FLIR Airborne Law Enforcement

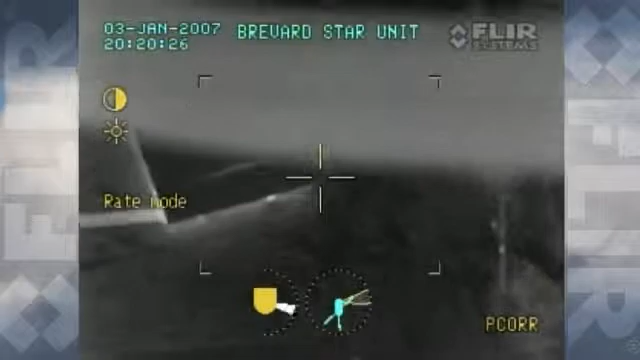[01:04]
FLIR's thermal imaging systems allow airborne officers to see and do what ground officers can't,
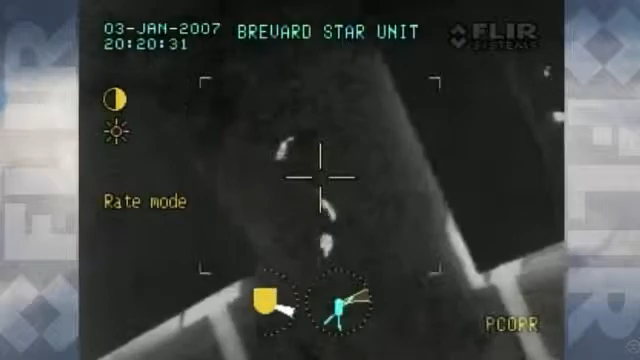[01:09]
turning night into day and extending their reach.
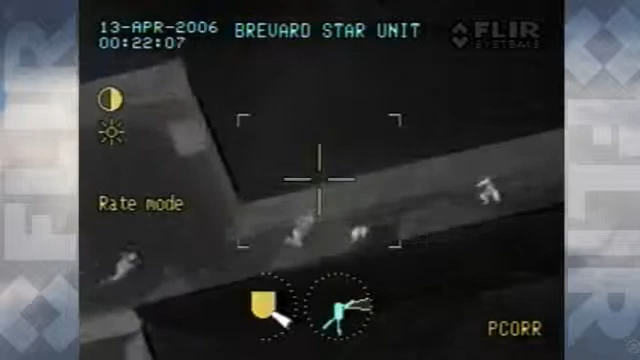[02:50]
Built with common infrared imaging cores,
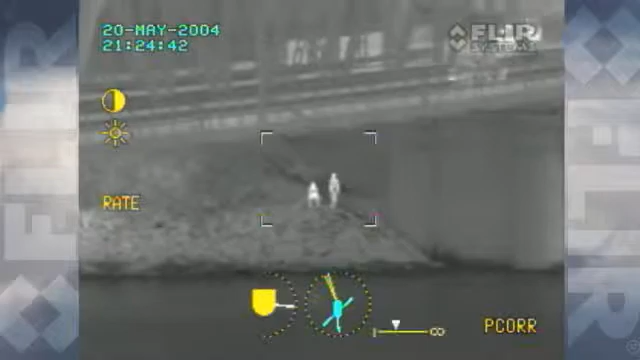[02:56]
Ultra 8000 systems are available with up to 450 millimeters of infrared zoom.
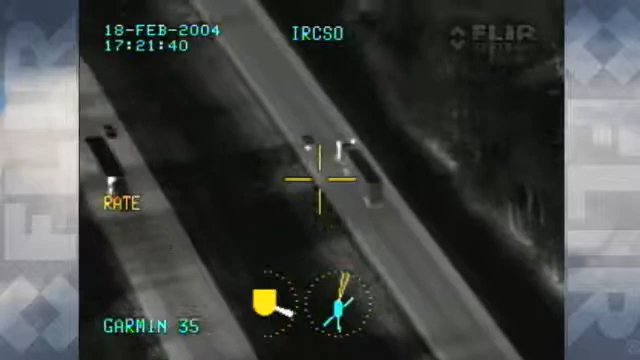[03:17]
They can be zoomed continuously or in steps depending on the preference of the individual operator.
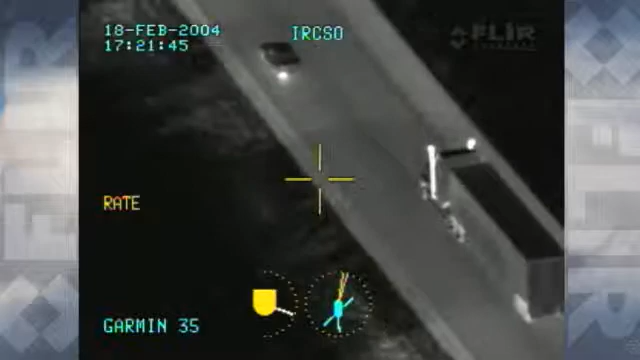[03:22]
They have IR focus memory, virtually eliminating the need for focus touch-ups after zooming in or out.
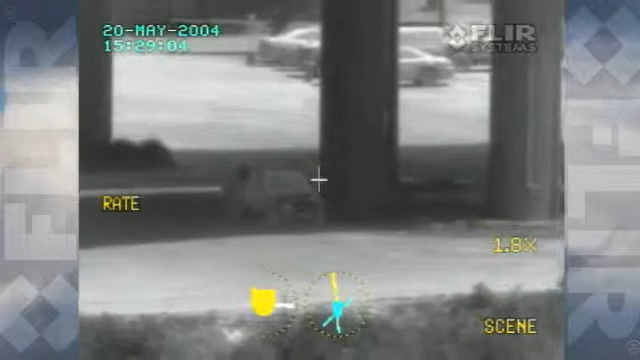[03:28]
And field of view matching between the IR
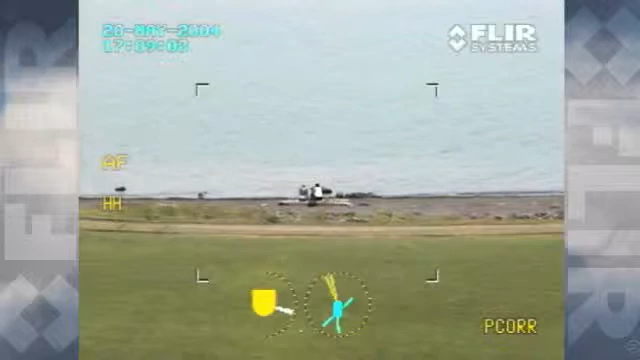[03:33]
and TV imagers improves situational awareness and ease of use.
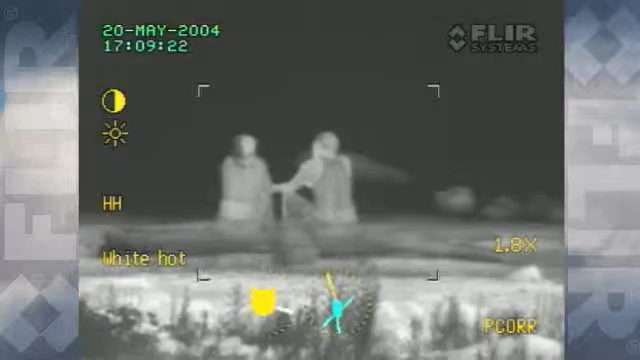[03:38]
The laser pointer available in Ultra
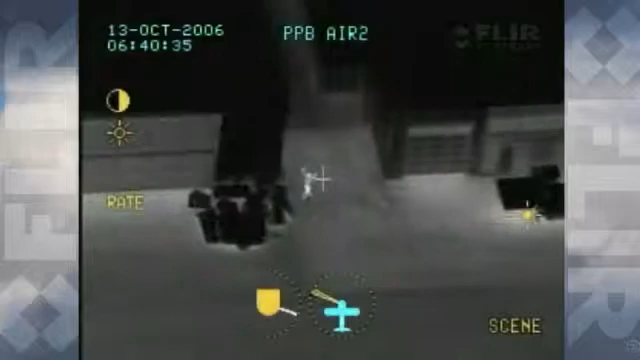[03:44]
8000 systems is a powerful tactical tool allowing airborne units to indicate
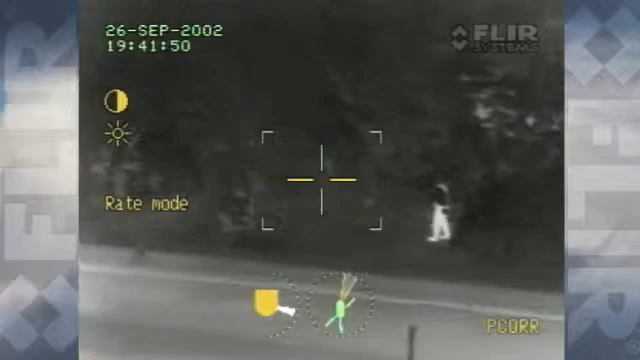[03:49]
areas of interest to ground officers equipped with night vision devices.
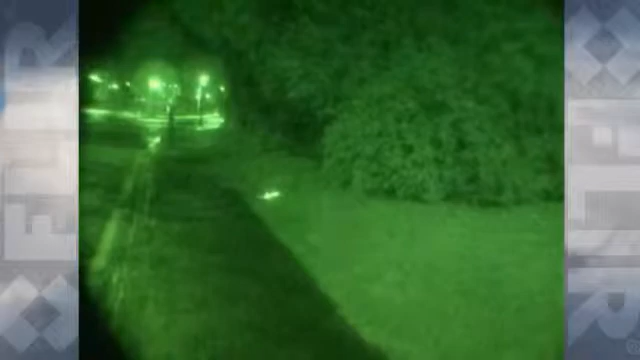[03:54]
It increases ground officer safety and eases air to ground coordination while requiring no additional effort by the airborne operator.
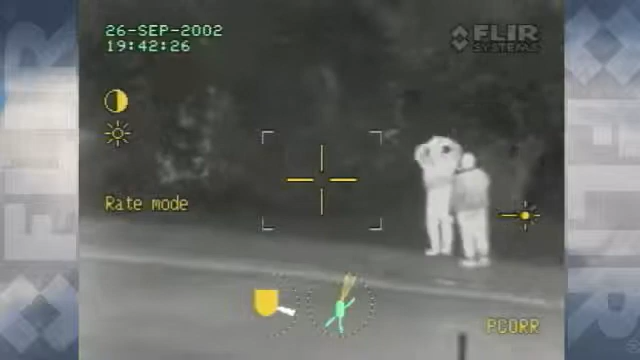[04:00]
Ultra 8000 series systems can
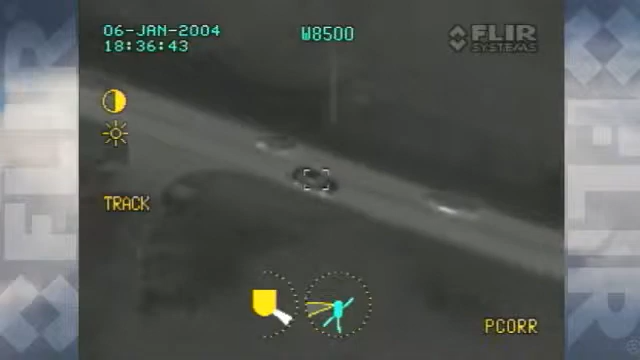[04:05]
include an automatic target tracker for following moving targets or pointing at wider areas regardless of aircraft movement.
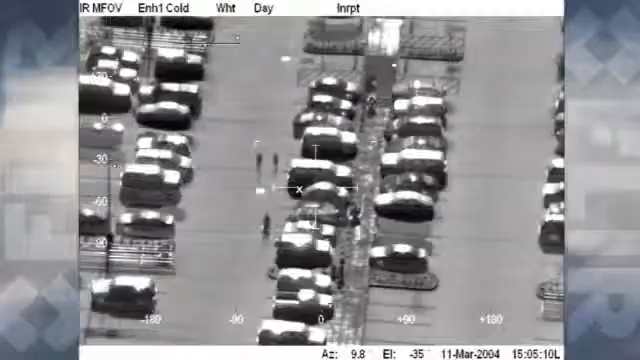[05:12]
Star Sapphire III produces best-in-class infrared imagery from ranges you never thought possible.
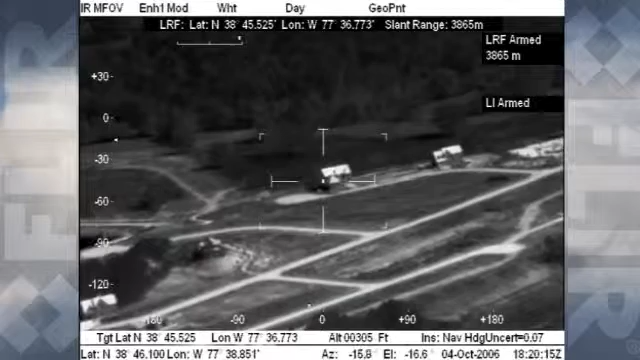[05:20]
The Star Sapphire III can carry up to six payloads at a time,
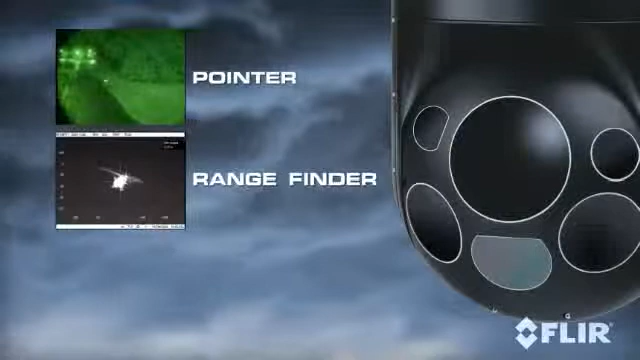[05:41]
For missions that need even greater standoff capability,
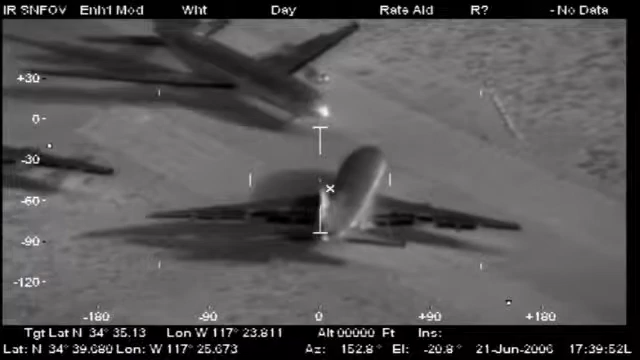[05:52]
the Star Sapphire HD is the first all-digital 15-inch airborne thermal imaging system to provide high-definition video from all of its imaging sensors.
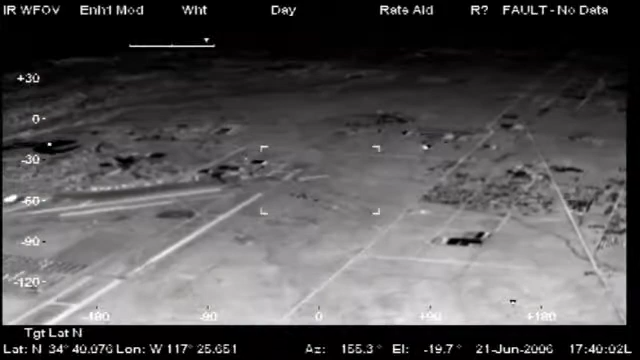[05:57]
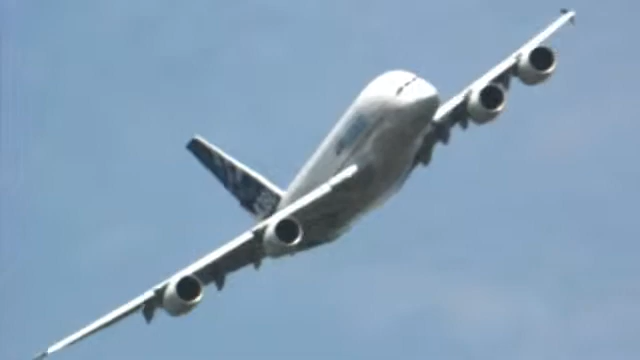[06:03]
Infrared, long-range TV, and low light.
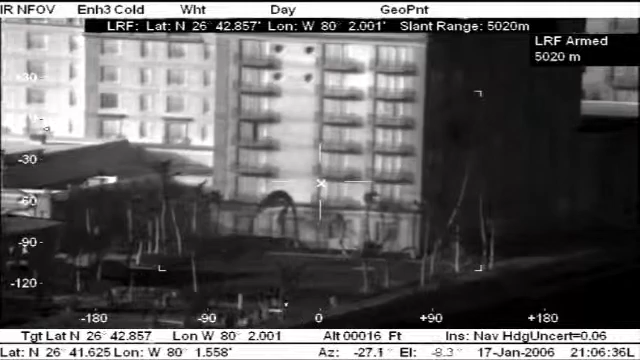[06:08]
For effortless point-and-hold and target geolocation performance,
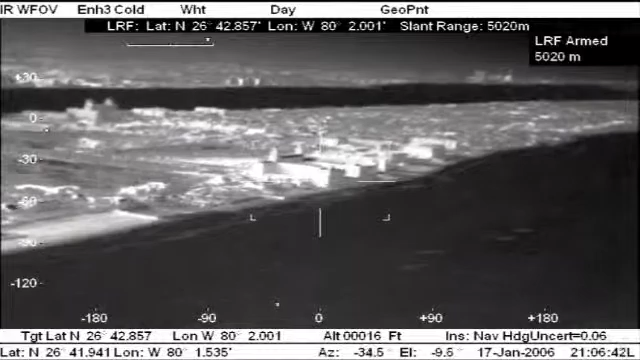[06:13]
both Star Sapphire III and Star Sapphire HD come with a combined IMU GPS navigation subsystem.